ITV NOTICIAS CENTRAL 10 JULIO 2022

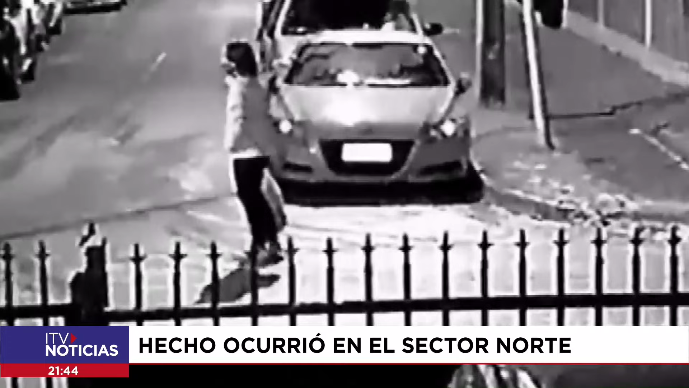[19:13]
un auto que se encontraba estacionado en Enrique Abello con Lorenzo Bondalás en el sector norte de Tujareñas